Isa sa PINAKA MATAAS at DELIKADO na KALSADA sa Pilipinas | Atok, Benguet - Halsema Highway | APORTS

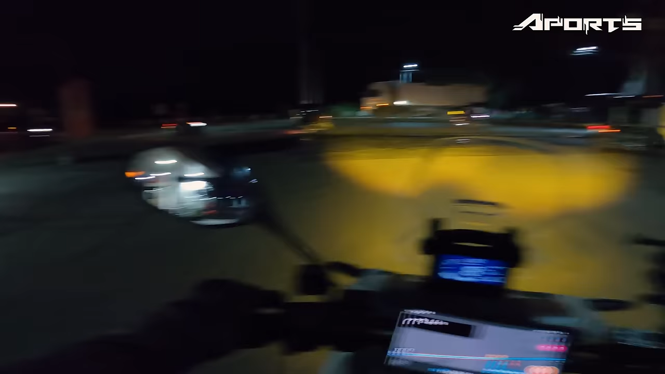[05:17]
Kaya medyo bilisan na natin ng konti lang. Kanina pa tayo chill eh.
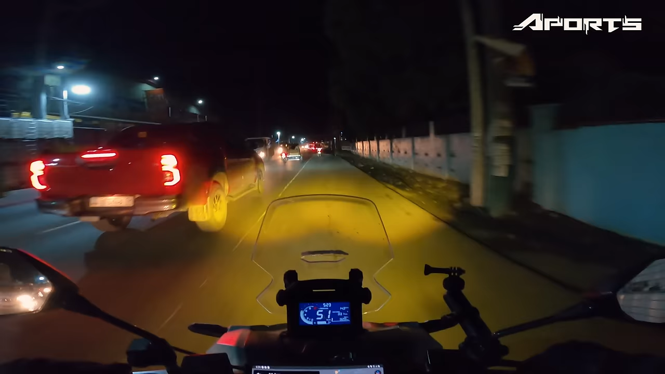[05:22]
Mahirapan ako magmotor sa gabi na eh. Pag may mga ilaw, sakit na sa mata. Traffic pa din.
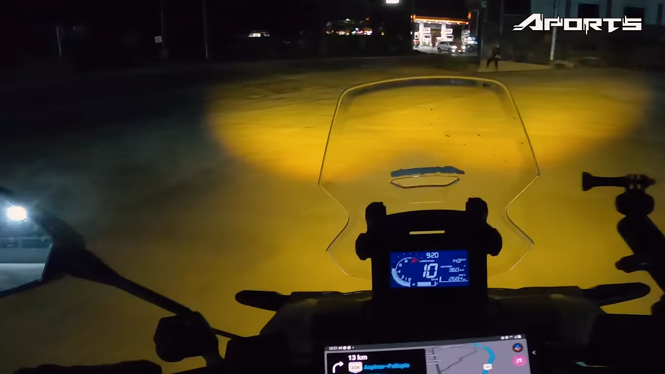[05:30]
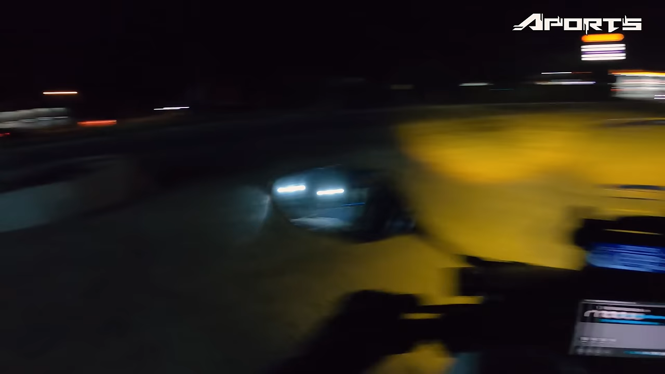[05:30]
Alright mga port, so dito na tayo, pa Marcos Highway na tayo. Pakit na tayo ng Baguio, let's go, isang oras lang. Grabe, dilim dito mga ports. Okay, wala, sarado pa yung Canon Road,
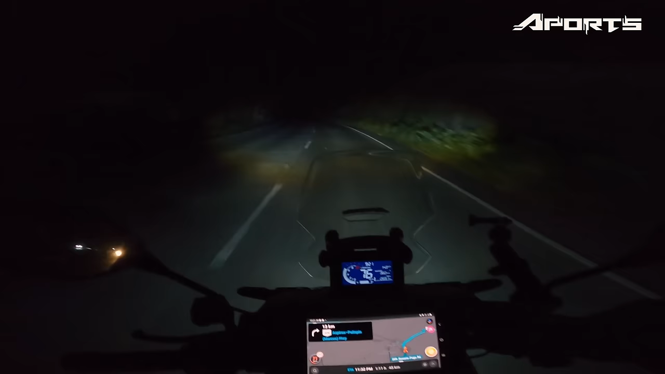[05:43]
kaya no choice, ano tayo, Marcos Highway, tandaan natin. Patulin tong kotse sa likod ko, paunahin ko na nga to. Dilim, grabe. Labit na tayo babe, isang oras na lang, Baguio na. Dato rin tayo makita ang view. Bukas na tayo bumawi sa view. Ito na pangit sa Marcos Highway, medyo pangit ang kalsada dito. Bako-bako. Lalalala. Ah. Yung VR ko nagre-reklama na guys.
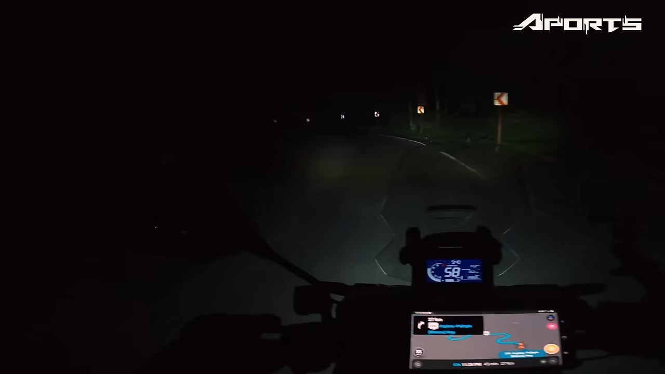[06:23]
Grabe, dilim dito. Gabang ADB natin. Ba't kumakanta ka na ng ano, worship song? Na yan, safe na safe yan. Sige, ahon! Casper, huwag mo kayong papaya Casper. Panis sa'yo to. Akit pa tayo ng atok. Ang foggy na pala mga boards. Kita nyo. Woo! Ang fog na.
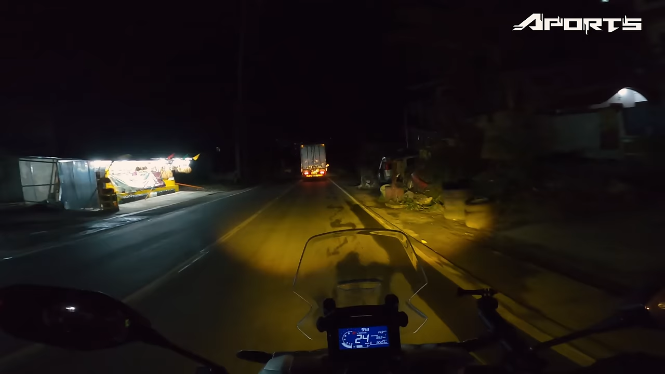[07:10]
Ayun mga boards. So grabe. Ang ganda. Doon tayo pupunta. Hindi kasi tayo pwede magpicture dyan, wala makikita eh, no? I-on ko yung, itatapat ko yung ilaw ng motor. Wag na. Ah, ang lumig. Ito na, gabi.
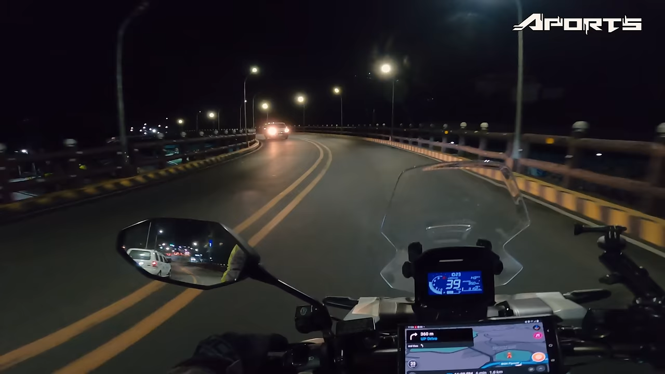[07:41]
Ano yun? Ba't ang gagawin ito? Waste ko, tinan mo nasa gitna na ng damo. Ito na ata, umukay na ata yung waste ko. Napit na, ito, ito. Session road na to.
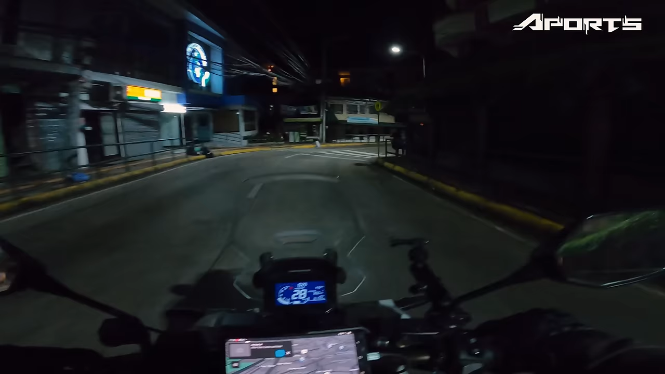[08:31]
Yung parking daw, kaliwa, kaliwa, tas kaliwa. Dito daw sa pababa. So, eto. Pababa.